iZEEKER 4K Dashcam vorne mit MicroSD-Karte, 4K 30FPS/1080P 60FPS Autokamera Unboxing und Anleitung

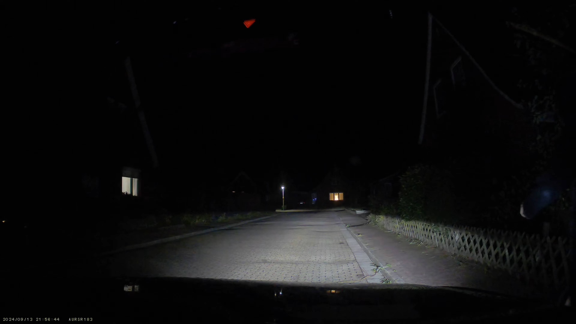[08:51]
schnellmethode zur videoanzeige weil wir können dann sofort wiedergabe machen direkt auf der autokamera oder wir holen uns ein micro sd card am computer oder kartenleser ziehen uns da dann die videos rein dann können wir die autokamera über das mitgeliefte usb kabel an uns